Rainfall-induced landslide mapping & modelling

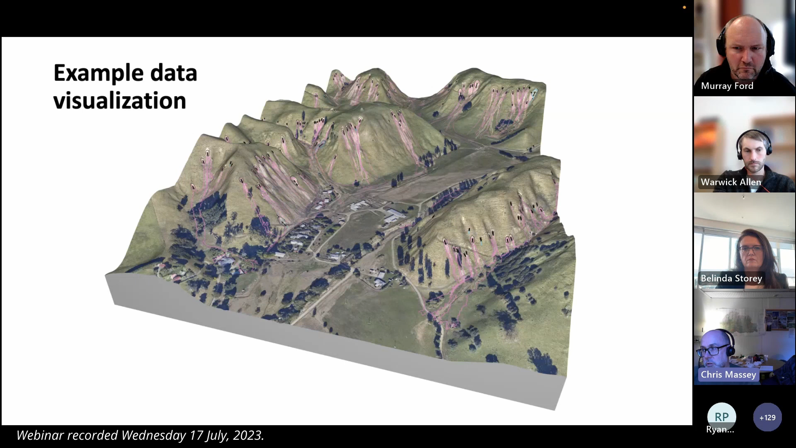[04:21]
Landslide type mechanism and how far the debris might travel is really fundamental and important. And so this visualization just shows like an example of what the actual end product looks like. And so if you look at the outputs, then we can have a raw output, which is essentially all the map landslides as they occur, that's live, that goes to everybody.